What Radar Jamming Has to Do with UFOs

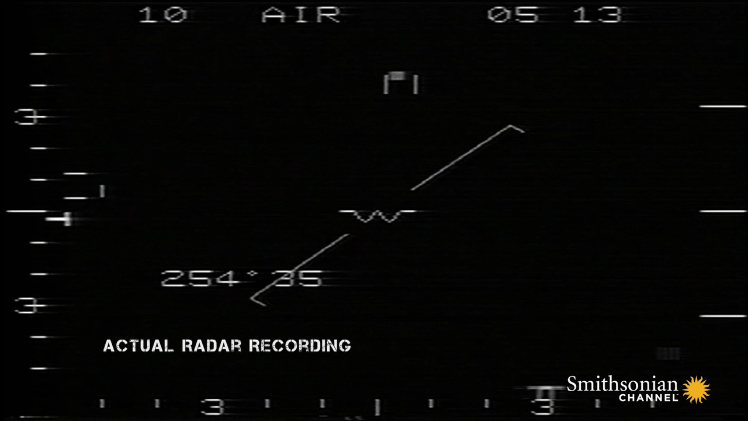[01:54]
It is my feeling that this is a fake target created by an electronic countermeasure system to spoof this radar.